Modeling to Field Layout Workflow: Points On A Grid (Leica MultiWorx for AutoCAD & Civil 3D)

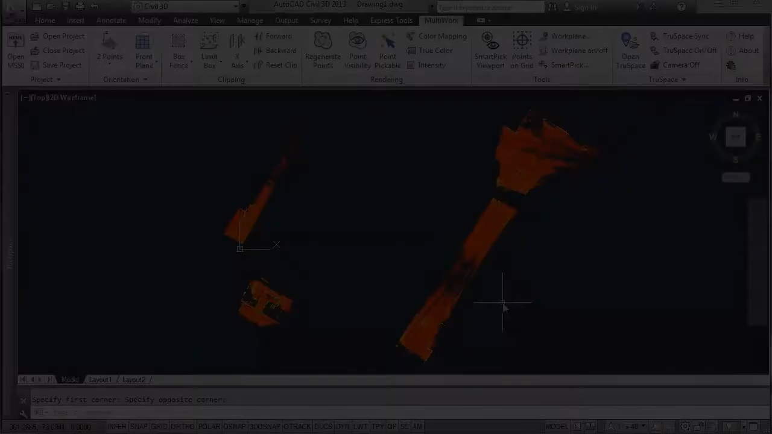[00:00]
Within MultiWorks we have the ability to lay down an even section of points on any surface. I'm going to go ahead and pick two points and
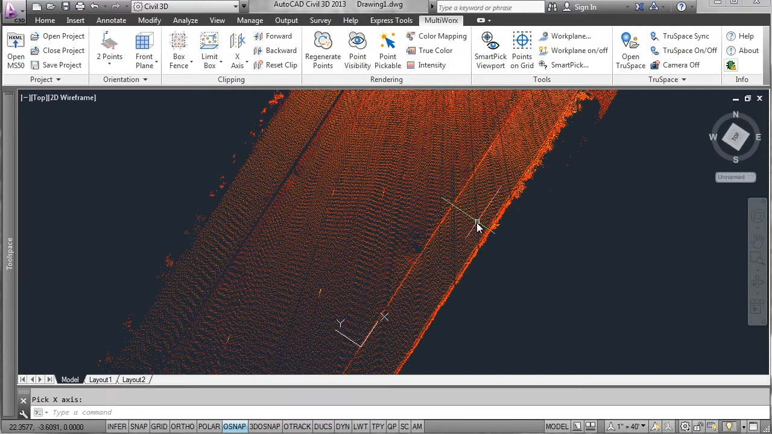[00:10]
lay down my coordinate system and then align to view.
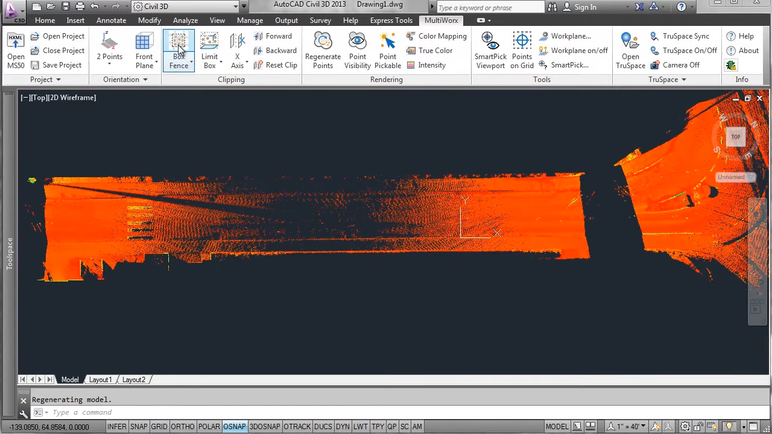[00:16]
It sets it square to my screen. Then I'm going to fence off an area, delete outside.
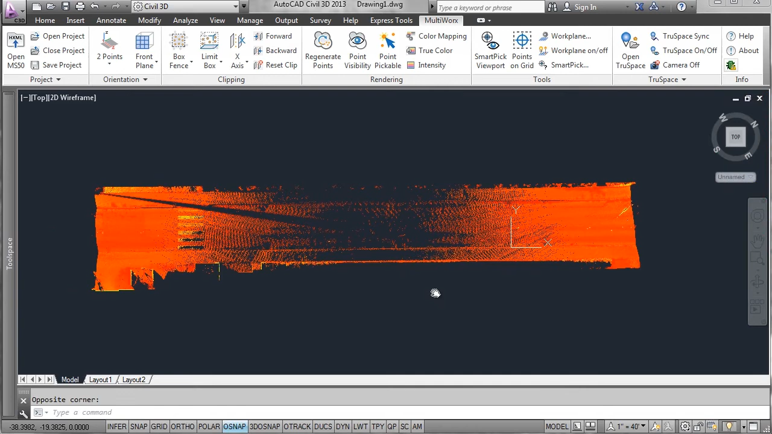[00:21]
It actually just sets the view to outside. Then I open my points on a grid dialog. I'm going to set my work plane so it's in the right area and I'm going to set the spacing. First I want the ground pick set and the search radius from each intersection I'm going to set. And the result will be the points. So I'll draw an area where I want points on the grid to work and I'll say place points.
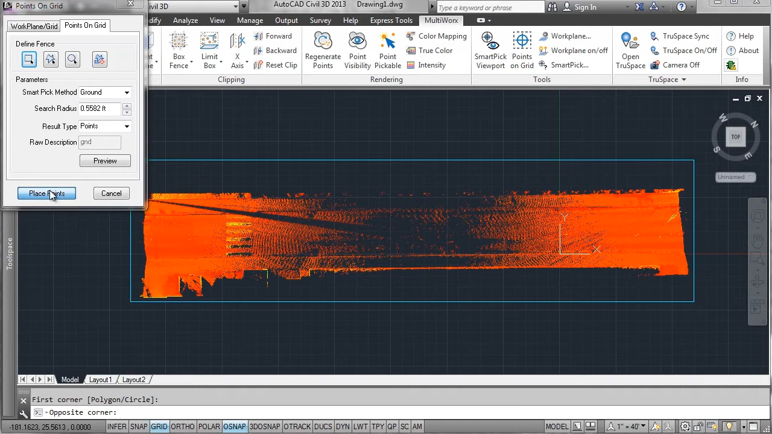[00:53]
It's going to intelligently place points at the intersection of everywhere where it could find a point that was valid.
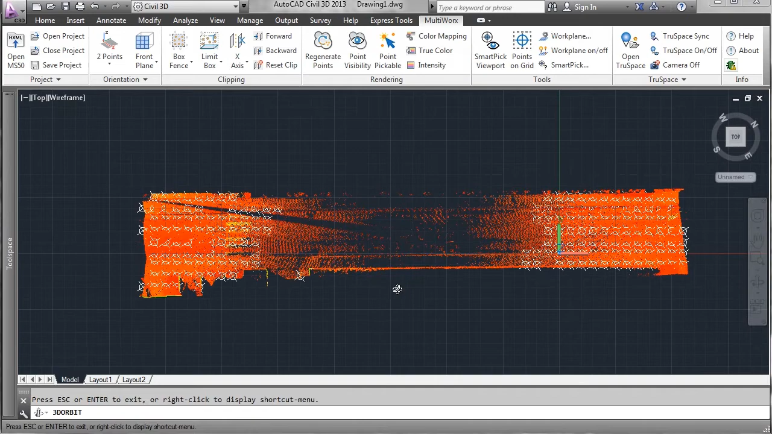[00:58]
This is a ground point which means it can be an interpolated point.
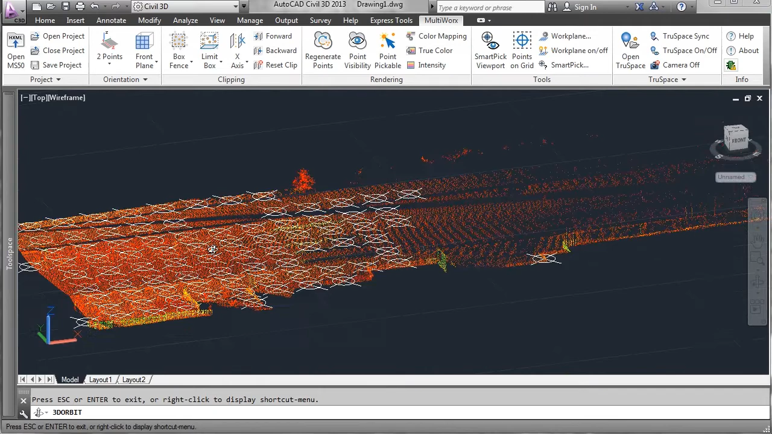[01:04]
These points can then be used to create a tin or inside a civil
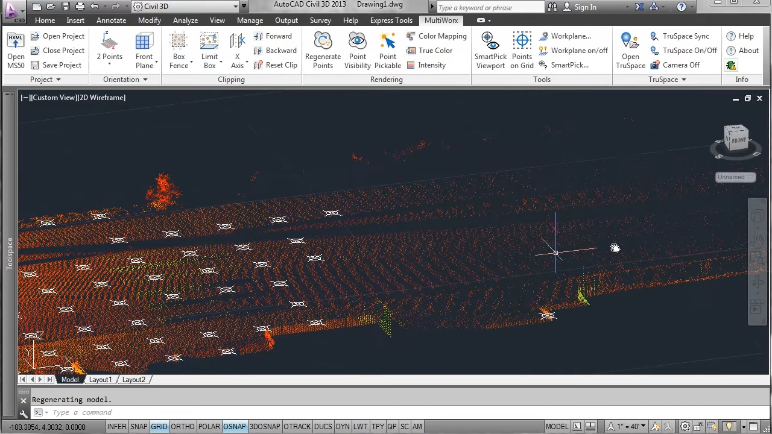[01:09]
3D that can be used directly to create a tin surface and then use that surface to contour.
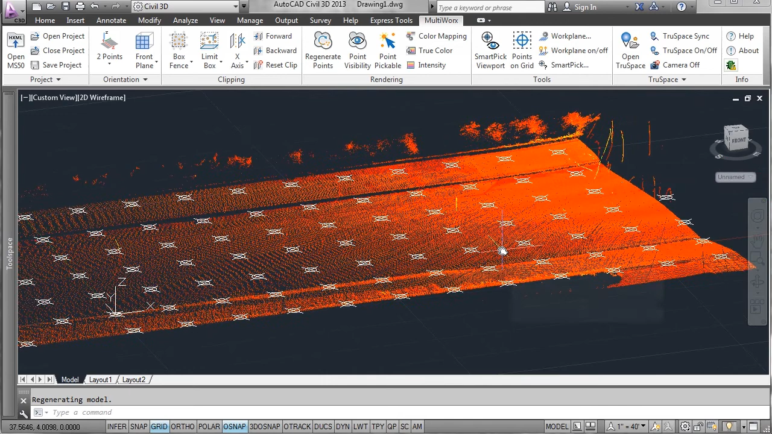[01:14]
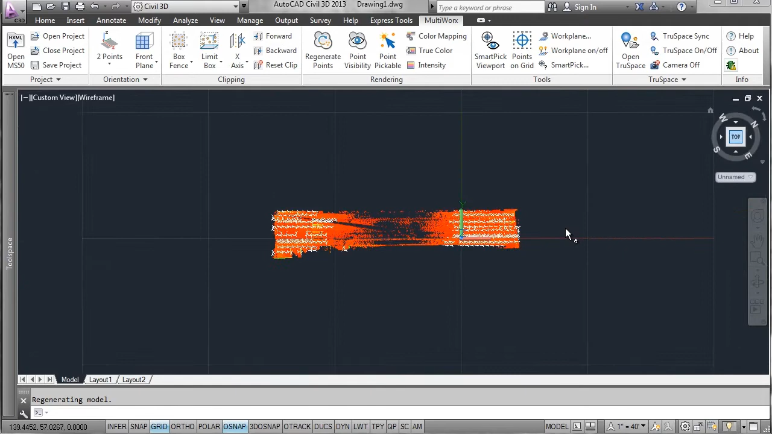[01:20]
For turn off point visibility you can clearly see the points that it placed on the grid.